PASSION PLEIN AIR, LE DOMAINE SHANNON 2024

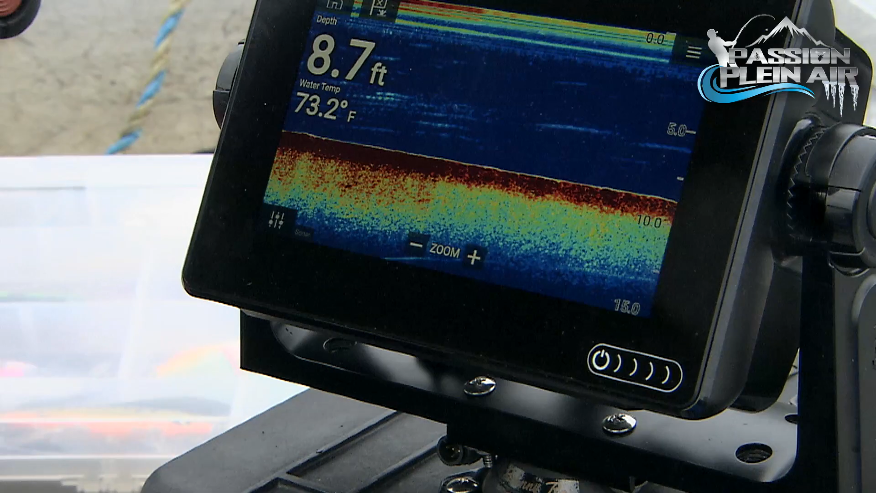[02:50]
On screen: depth 8.7 ft, water 73.2°F
On détecte sur un sonar très précis une concentration de dorés. Pêcher le doré sur les hauts fonds avec succès requiert une approche silencieuse et même ancrée pour réduire le bruit au minimum.